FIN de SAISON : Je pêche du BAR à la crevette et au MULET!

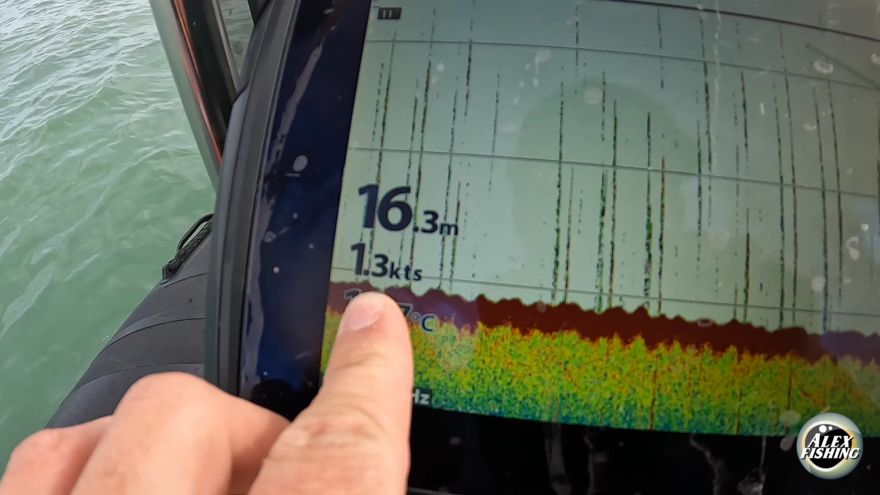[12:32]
On screen: depth 16.3 m, speed 1.3 kn
1,2 donc on va on va prendre des spots dans le large pour essayer de trouver du courant et du coup des poissons allez c'est parti
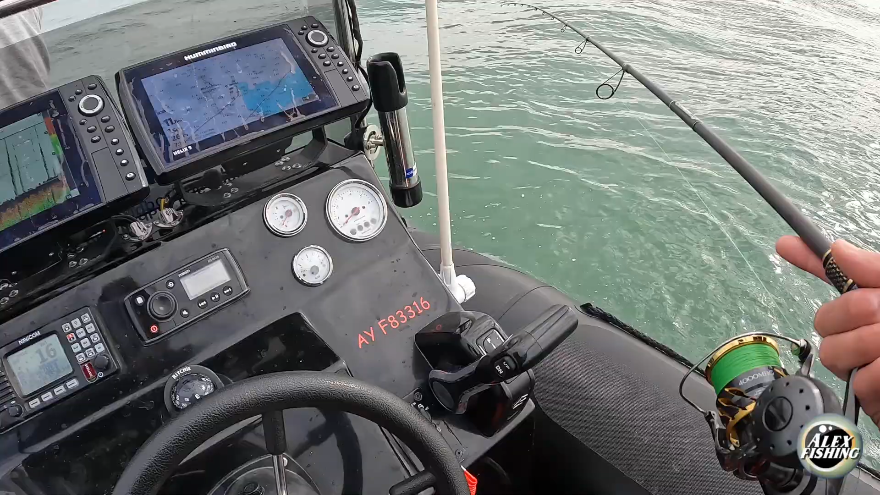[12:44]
bon du coup on vient de se décaler de zone on a trouvé une zone
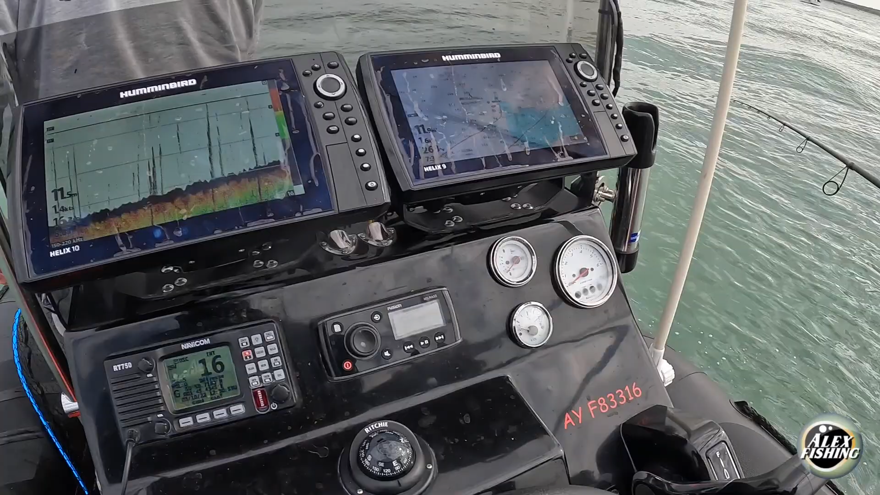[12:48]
là où c'est nettement mieux en terme de courant on est à 1,5 de noeud donc
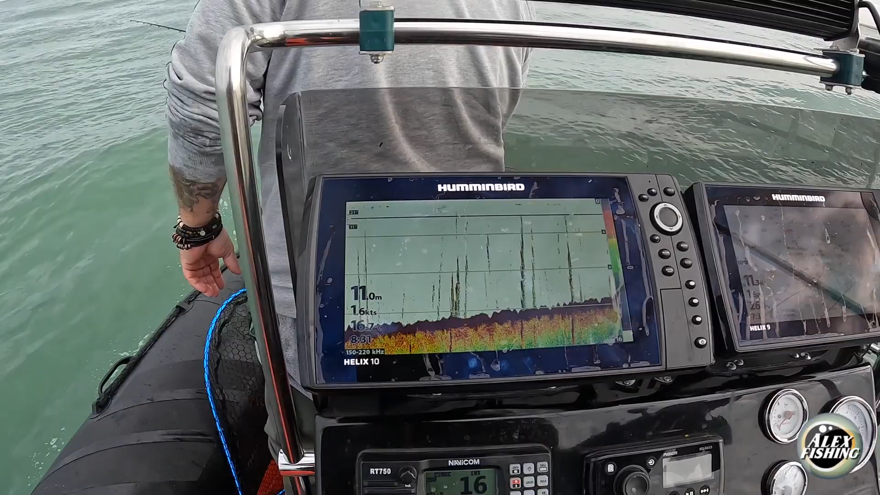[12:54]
On screen: depth 11.0 m, speed 1.6 kn
c'est pas mal donc on va essayer ici voir s'il y a un peu de poisson donc toujours la même technique moi je vais pêcher moi je suis à la crevette et philippe au leurre tu as raté un poisson
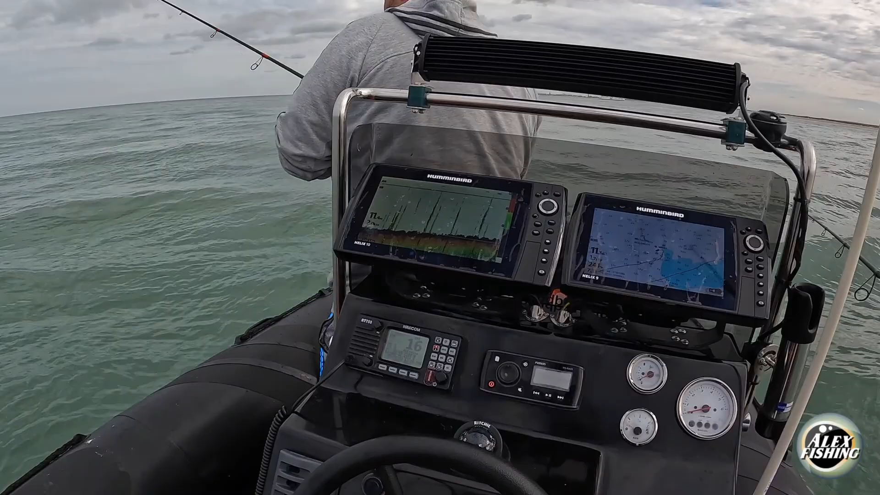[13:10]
fallait le sortir philippe un petit peu d'écho dans le fond juste là il ya une petite traînée en tout cas le secteur est pas mal